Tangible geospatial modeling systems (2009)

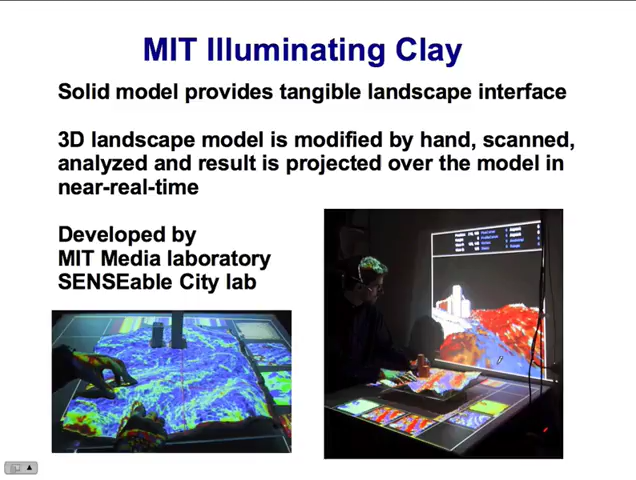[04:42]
along with projecting the results of analysis analysis on the three-dimensional model, they can be also projected on the screen and analyzed in perspective using traditional three-dimensional visualization. Here is another example of interaction with this system where the user is modifying the model.
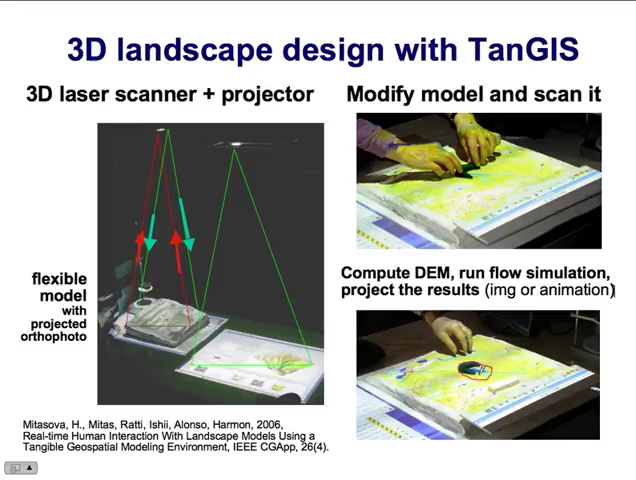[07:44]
Then the model is scanned and the simulation is rerun and you can see that water flow or water accumulates behind this check dam. So let's look at some concrete examples of simulations and landscape modifications using this system.
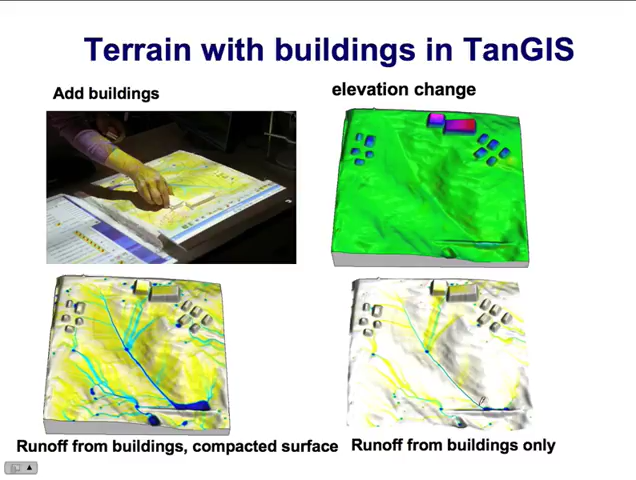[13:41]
that it's really coming from this big area. So it is very important to control this for this area to have high infiltration rates. So well vegetated and the soil that allows a lot of infiltration. And what is really nice about this tool is that several people can create the scenarios at the same time. So one person can add this building, another person can add this building, so they can collaborate on various scenarios. So each time somebody comes to the to our lab, I ask them to create some new scenarios.
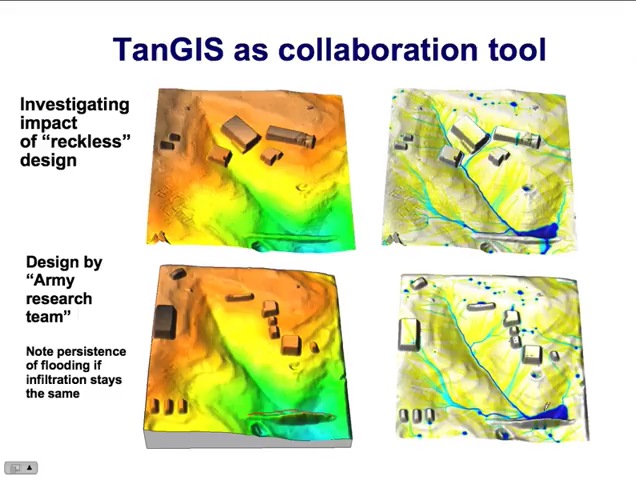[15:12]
couple places that are designed to hold some water water. And they also increased the elevation of the road. You can see here. So the water doesn't get over uh over the road anymore, but it creates a pretty big lake in this area.